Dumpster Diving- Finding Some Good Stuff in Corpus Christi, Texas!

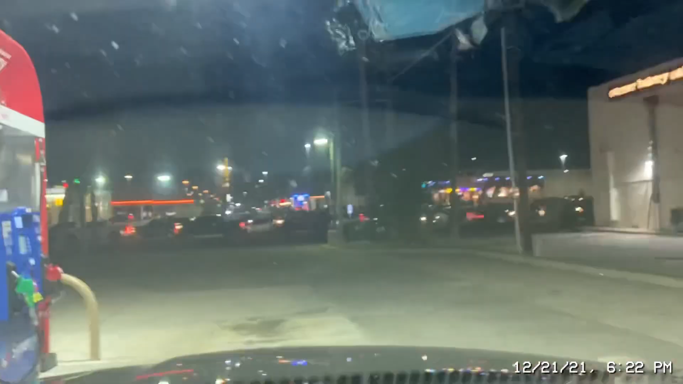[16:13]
Okay, guys. Again, Jay from Dumpster Diving Live coming to you from Corpus Christi, Texas. We came down for a very short stay, three days, staying in an Airbnb in a nice little neighborhood. But right off 258, I believe the highway is. And I'll tell you guys, it's a booger, man. Even this time of night, it's barely 6 o'clock, 6.30. And, man, it is backed up here. I didn't know Corpus got so busy.